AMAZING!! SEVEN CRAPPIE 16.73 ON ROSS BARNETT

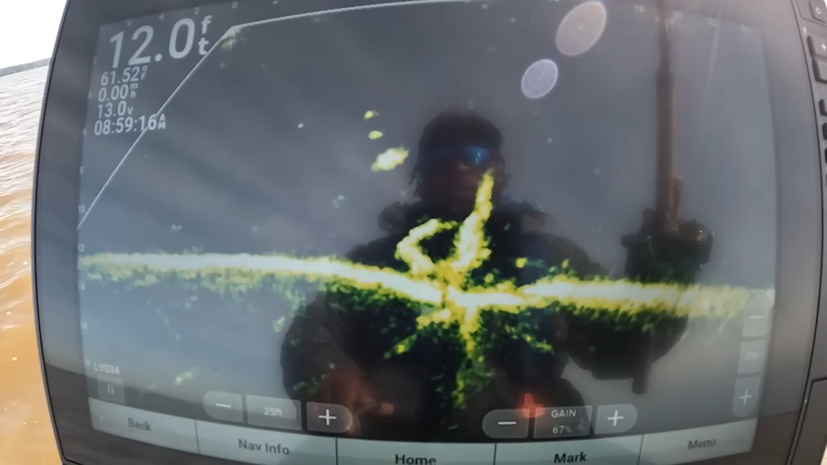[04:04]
On screen: depth 12.0 ft
That's a big one right there, y'all. That's a big fish. Several fish in here. There's one right there. Just don't want it. See what this next one do right here.
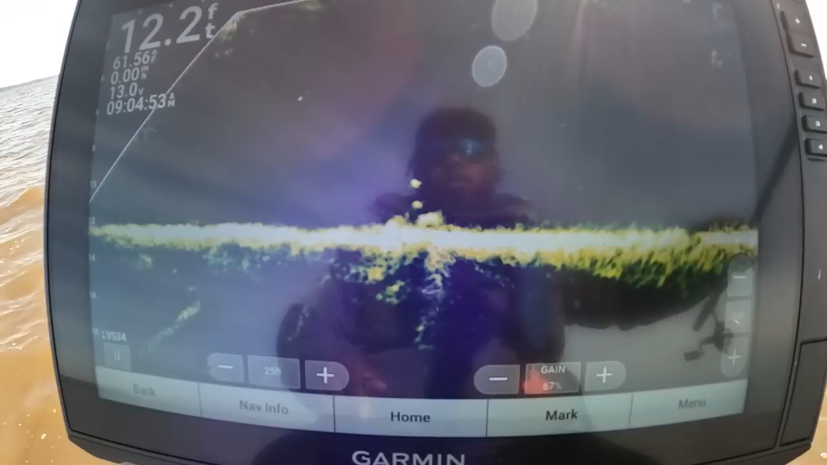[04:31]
On screen: depth 12.2 ft
Get it, buddy. Get it. Banged it. Boat flip.
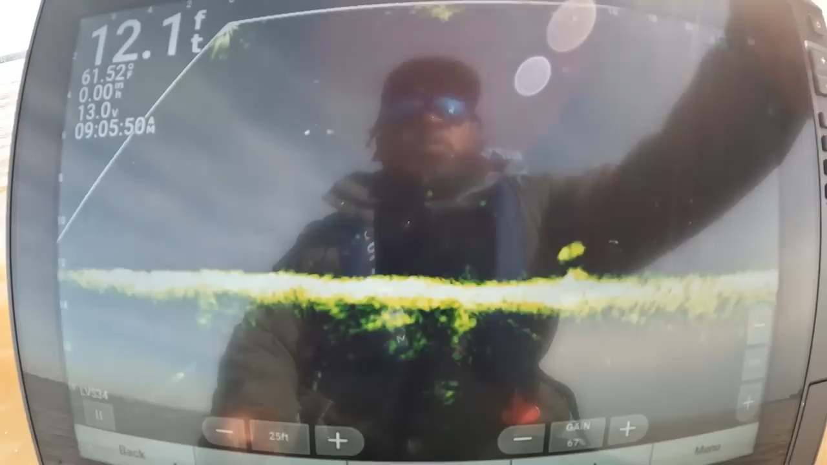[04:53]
On screen: depth 12.1 ft
See if we can get that one.
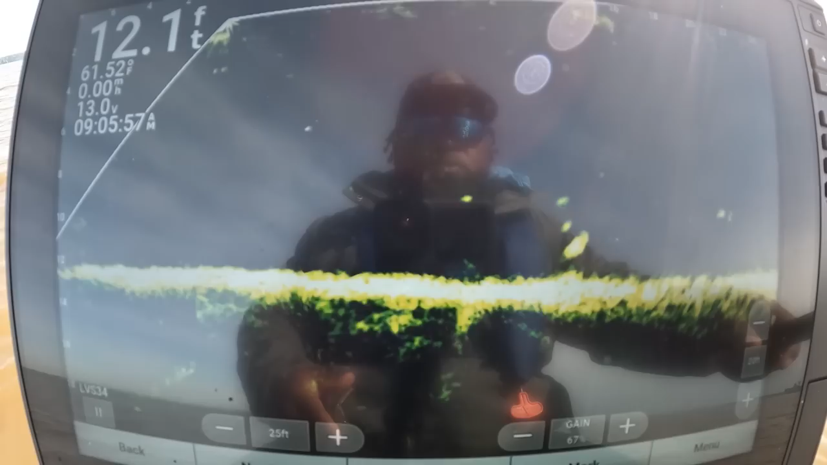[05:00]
On screen: depth 12.1 ft, water 61.52°F, speed 0.00 mph
Turn around, baby.
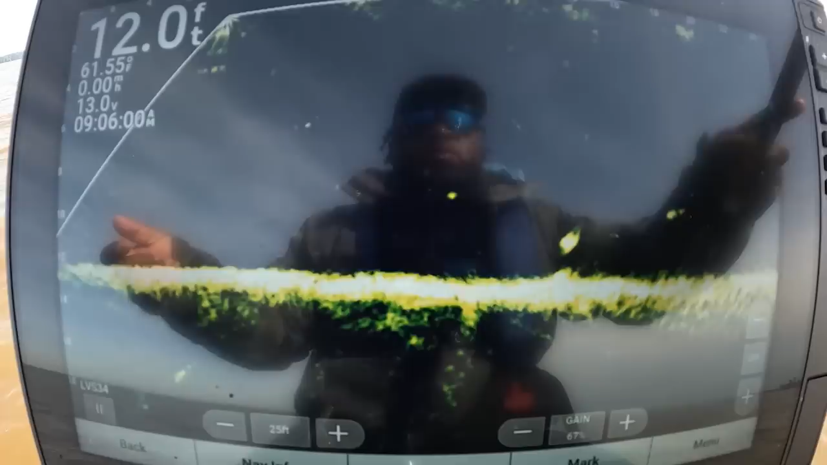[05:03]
On screen: depth 12.0 ft, water 61.55°F
Get it back on it. I don't think he saw it. He need to saw it.
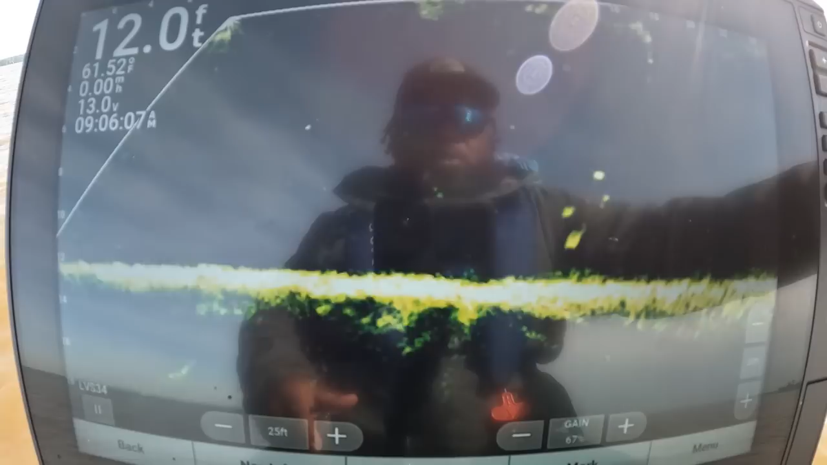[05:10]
On screen: depth 12.0 ft, water 61.52°F
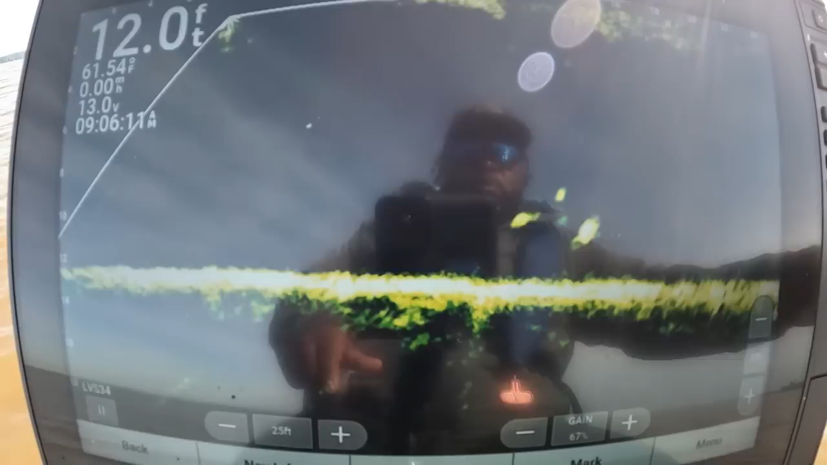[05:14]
On screen: depth 12.0 ft, water 61.54°F
Oh, get a little closer to it.
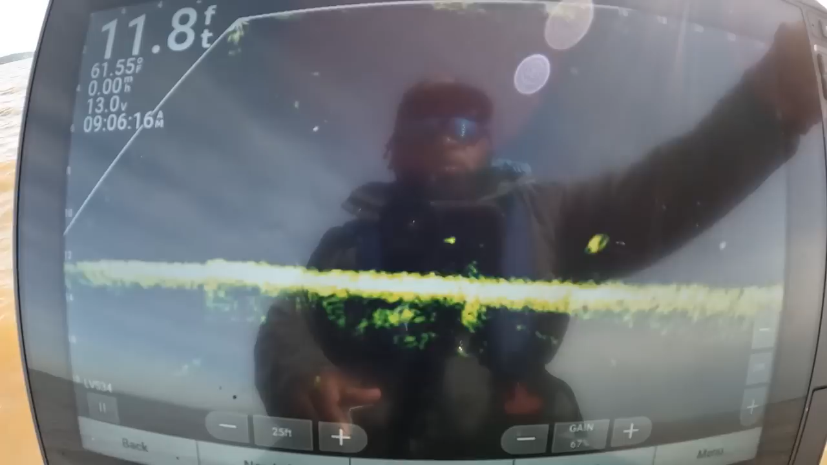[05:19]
On screen: depth 11.8 ft, water 61.55°F
14 feet out, I'm moving now.
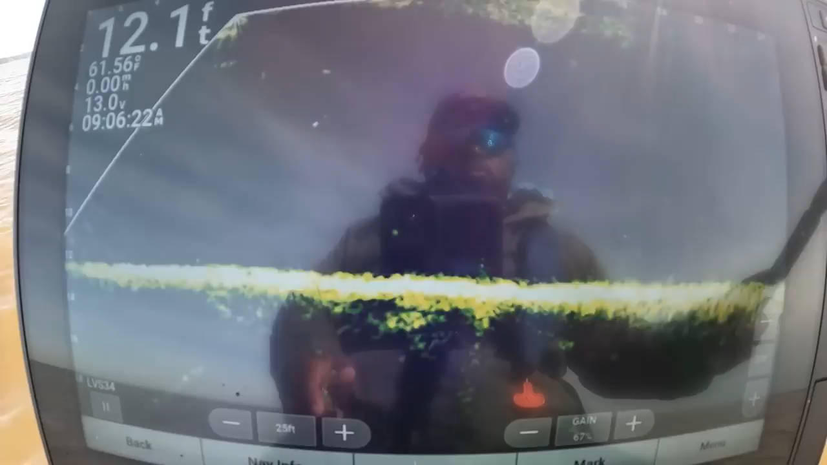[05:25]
On screen: depth 12.1 ft, water 61.56°F
I'm tangled up. Tangled.
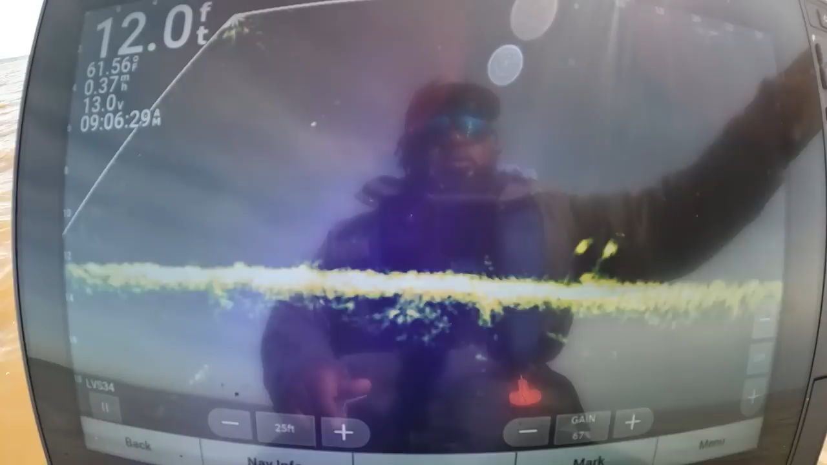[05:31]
On screen: depth 12.0 ft
I don't think that's a real big fish either, but I'm gonna try it. You never know.
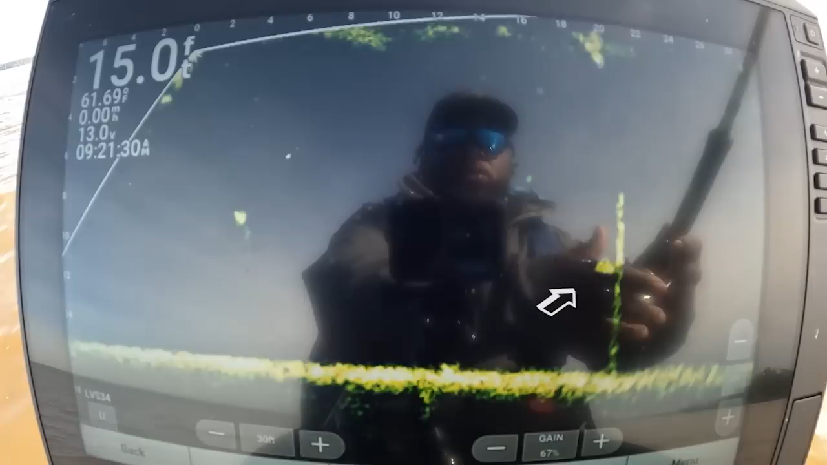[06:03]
On screen: depth 15.0 ft
Let's see if we get him off of that structure.
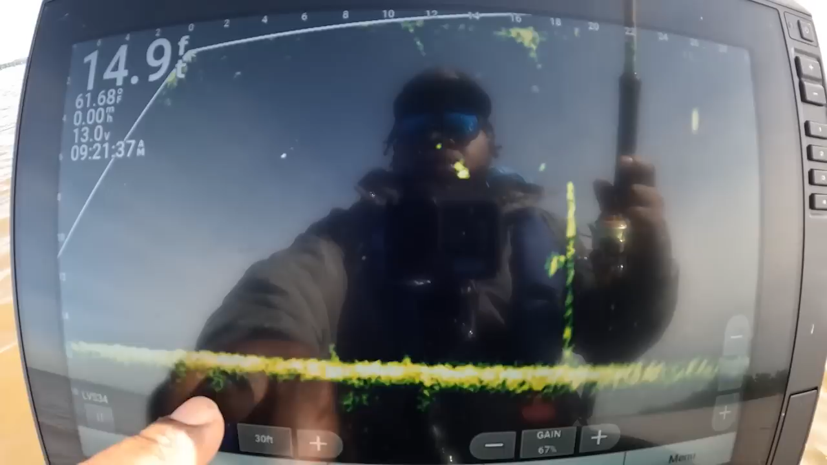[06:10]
On screen: water 61.68°F, speed 0.00 mph
That look like a good fish, possibly. I think that's a good fish.
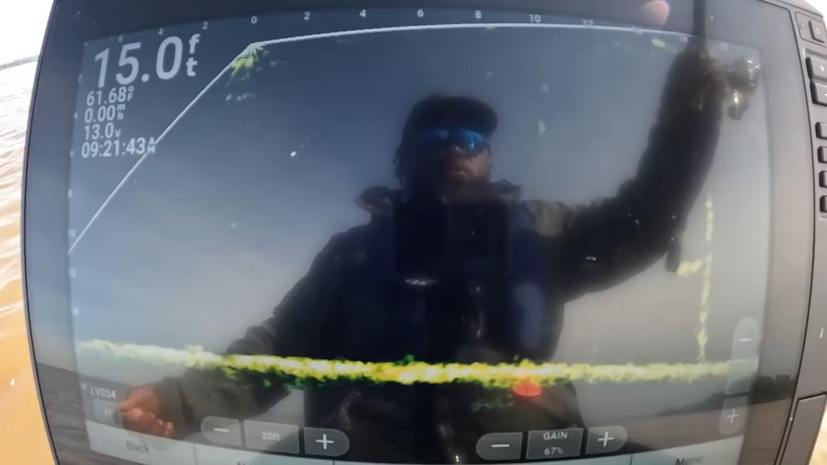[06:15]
On screen: depth 15.0 ft
14 feet now.
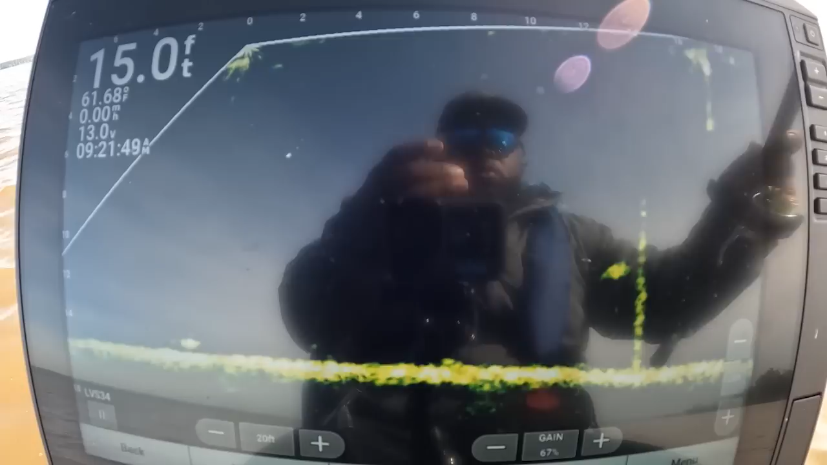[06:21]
On screen: depth 15.0 ft
Should be a good drop. Come on, see it, bud. Still sitting there, guy.
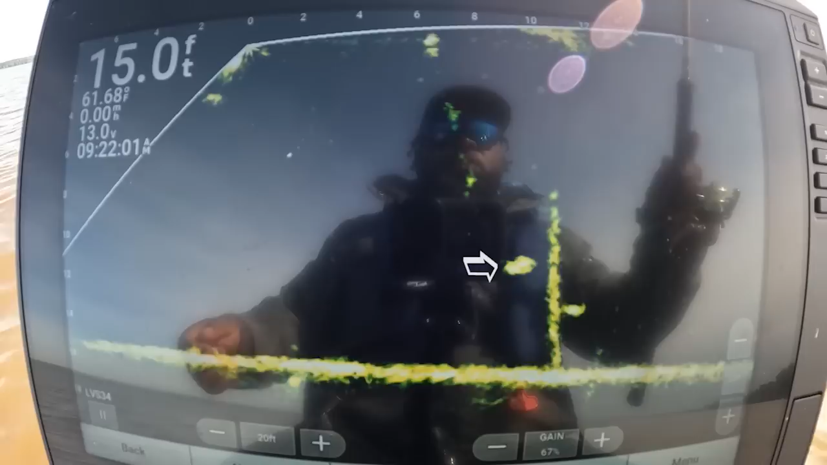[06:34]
On screen: depth 15.0 ft
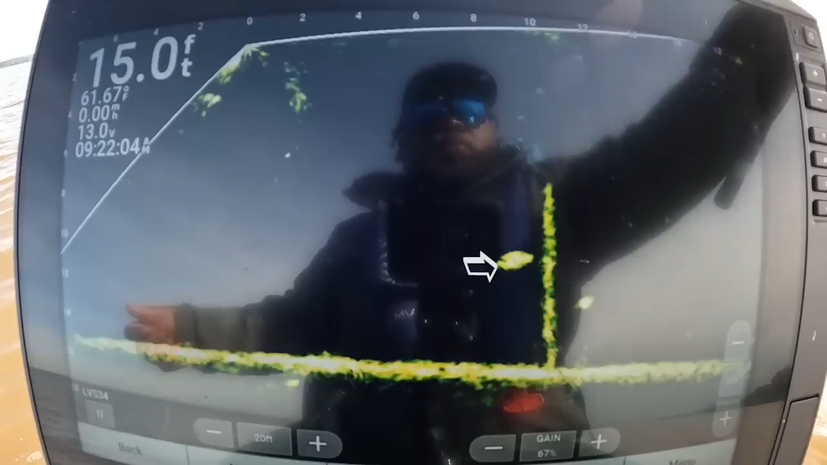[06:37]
On screen: depth 15.0 ft, water 61.67°F
Come on, bud. You see it now.